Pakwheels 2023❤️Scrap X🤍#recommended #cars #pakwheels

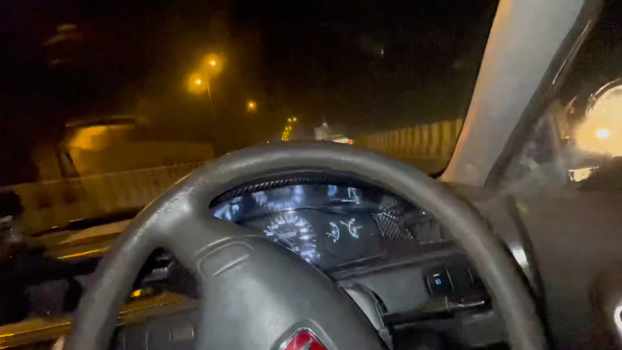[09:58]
हुआ कि हमारा जो स्टेयरिंग है वो वापस टेढ़ा हो चुका है
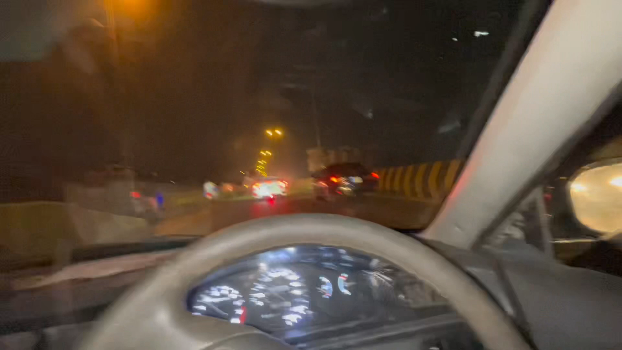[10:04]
और इस टाइम आगे सिविक जा रही है और अभी बस घर की तरफ जा रहे हैं, तो जाके आपको बताते हैं।